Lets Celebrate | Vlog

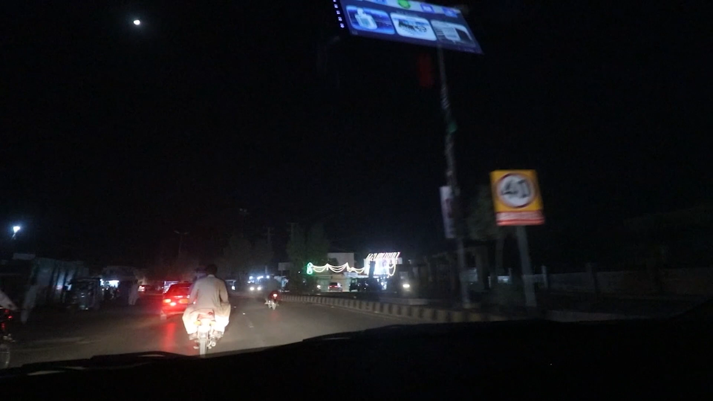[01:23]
So, ये जो रंगीनी अभी आप देख रहे हैं, रंग बिरंगी लाइट्स आप देख रहे हैं, ये जश्न ईद मिलादुल नबी के सिलसिले में लगाई गई हैं।